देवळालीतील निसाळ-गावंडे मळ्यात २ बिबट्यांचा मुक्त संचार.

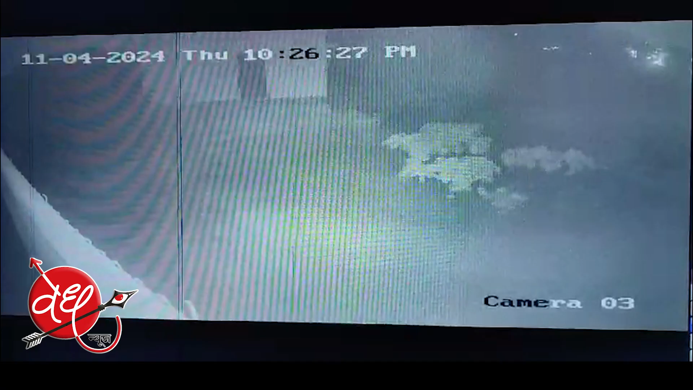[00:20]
दिर्वाली केम्चा संयादरी नगर लगताच गावंडे मनामदे गुर्वारी आकरा एप्रिला रातरी चादर में दोन बिप्टे मुक्त संचार करी तसलेच दुरुष सिसी टीवी कैमरात कैच जला त्यामने
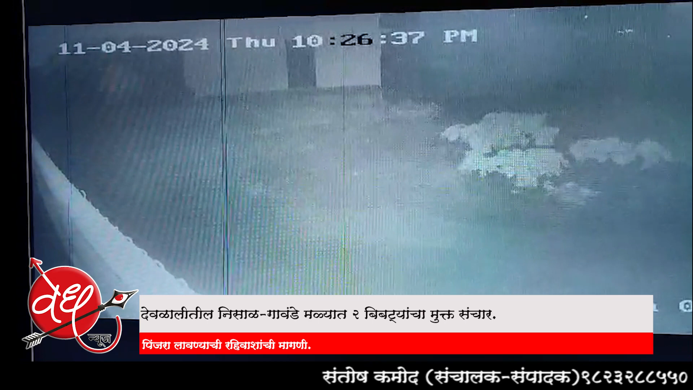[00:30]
परिसरातिल रहिवाशान मदे बिप्टे चिधाश तिर्माण जली आसुन नाशी चावनव भगाने या भगात त्वरित पिंजरा लाउन बिप्टे ना स्तलांतरी तकराव अशी मागने विठल गावंडे वैशाली गावडे रुपाल